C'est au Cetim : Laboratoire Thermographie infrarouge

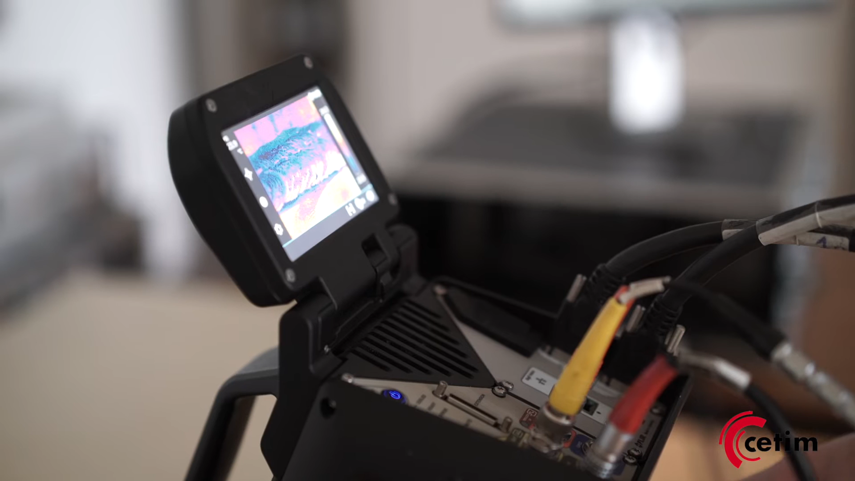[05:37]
On a une dizaine de caméras infrarouges. On a deux types de caméras. On a des caméras refroidies.
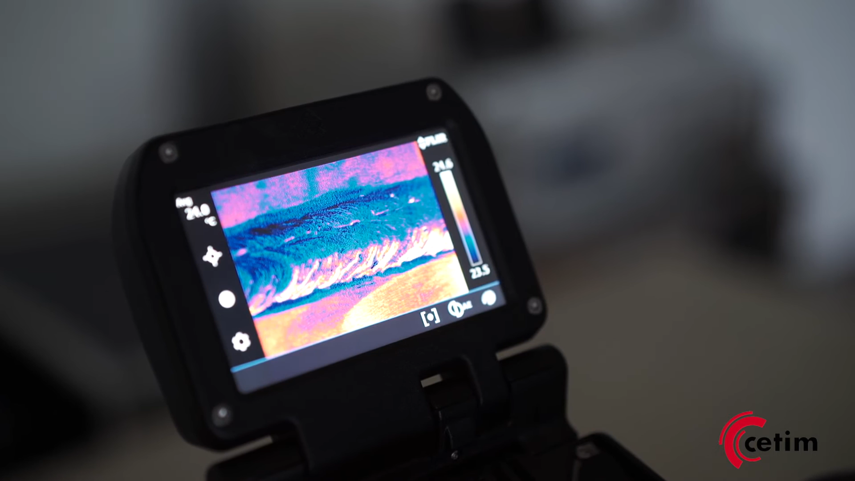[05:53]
Ces caméras ont une meilleure résolution thermique et permettent aussi d'augmenter la fréquence d'acquisition. Elles sont dédiées à des matériaux dont la cinéctique thermique est relativement élevée, c'est-à-dire pour les métalliques.